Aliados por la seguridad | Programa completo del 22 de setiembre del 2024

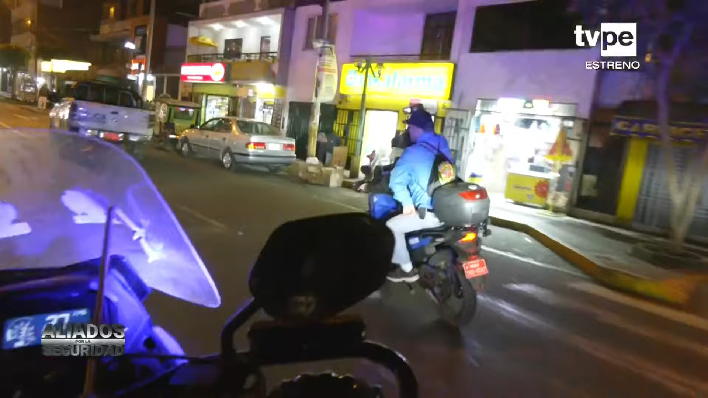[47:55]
Esta noche acompañaremos el despliegue por diversos puntos del Agustino, que inicia aquí, en el Óvalo La Paz.